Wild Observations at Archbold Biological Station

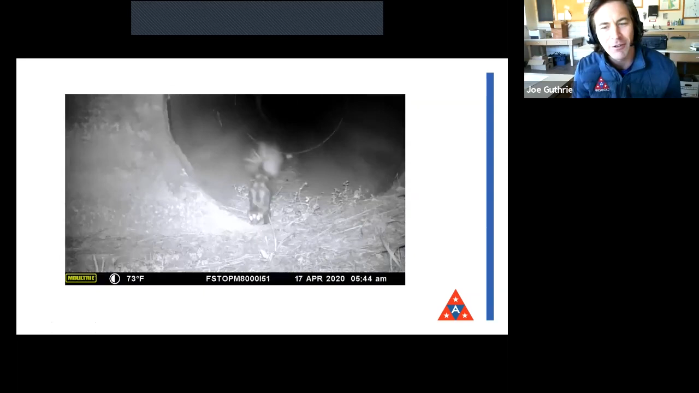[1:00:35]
one of our neighbors doing a sort of interpretive dance um so the the spotted skunk there
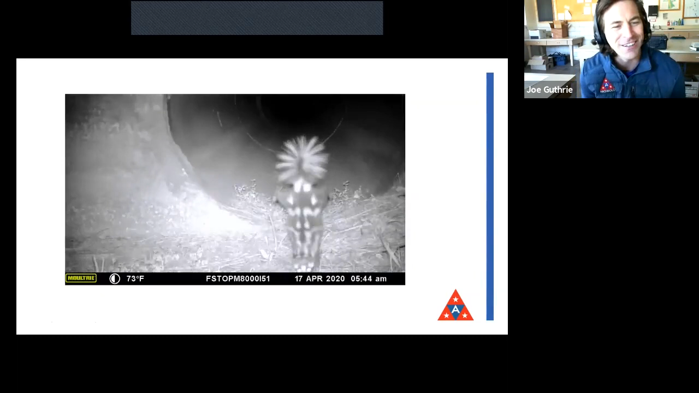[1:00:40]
that's their threat display they're nervous about something they will uh do a the cutest possible